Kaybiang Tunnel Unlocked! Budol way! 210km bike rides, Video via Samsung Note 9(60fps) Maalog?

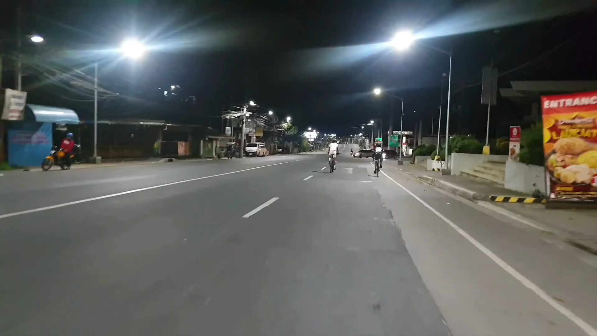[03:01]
So dito kami sa kalip, sa kanan pupunta.
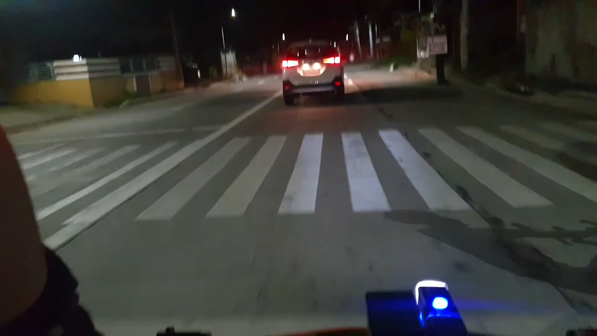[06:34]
So dire-diretso lang kami papunta ng Kaibiyang. So, ito na. Dira-diretso lang kami.
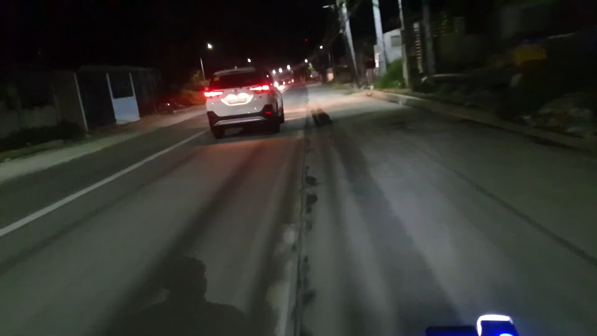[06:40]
So, yung guys, dito kami dumaan sa Santa Teresita. Medyo manan dito, matagtag.
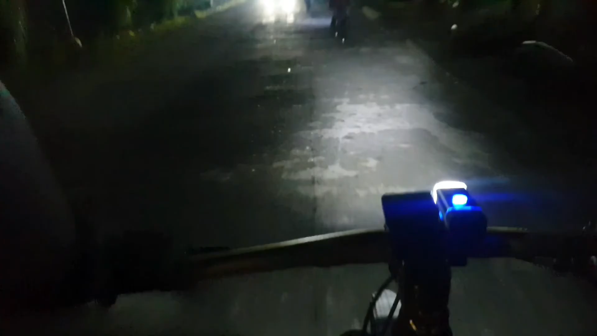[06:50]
Pero mas madali naman yung daan dito. Kumpara kung doon pa kami dadaan sa Muson. So, dira-diretso, labas na nito, ano, Lemery na.